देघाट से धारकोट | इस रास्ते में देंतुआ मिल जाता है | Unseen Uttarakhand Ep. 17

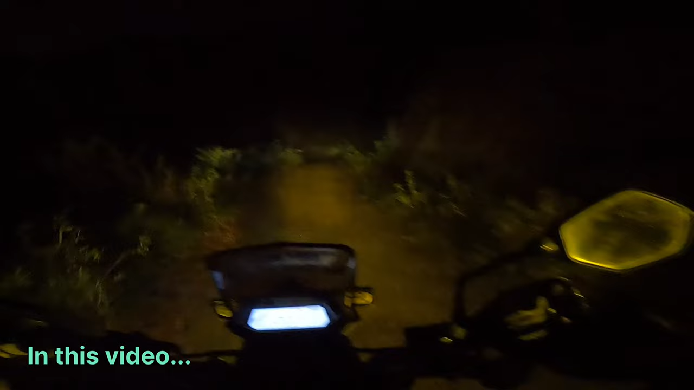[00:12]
देखो जैसे यह भाई अकेले आ रहे हैं यार कोई टोश नहीं को है दोस्तों सागत आपका बीवन व्लोक्स में और हम
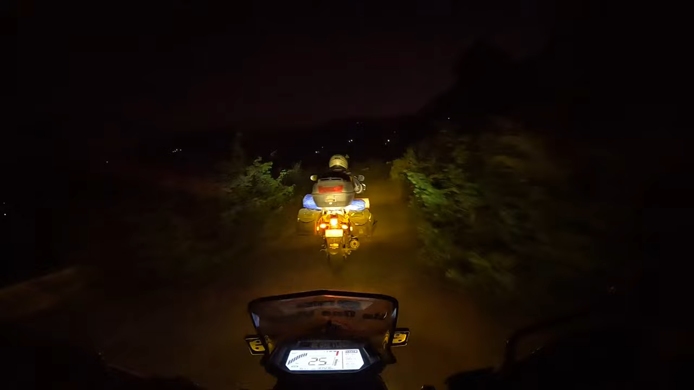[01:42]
इस रोड पर लाइट लिए रोड पर लेकर कितनी लगाएगा लेकिन यहींगे तो अपना भी रात को ज़क जाती तो भी ठीक था कि फिलाल एक गड़िया रही है तो देखो जैसे यह भाई अकेले आ रहे हैं यार कोई तोच ने कोई कुछ नी यार
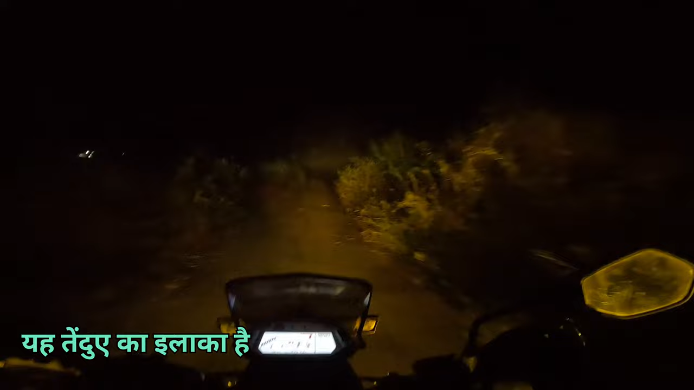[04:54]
सबसे बहुत रोड में यही देखेंगे हम पहले आए तो यहां एक सूप लगा रहा है सूप मतलब जो घास को सुका देते ना ताकि वो गाई भेंस को चारा के तरफ बाद में भी दिया इसाद के वो कर रहा है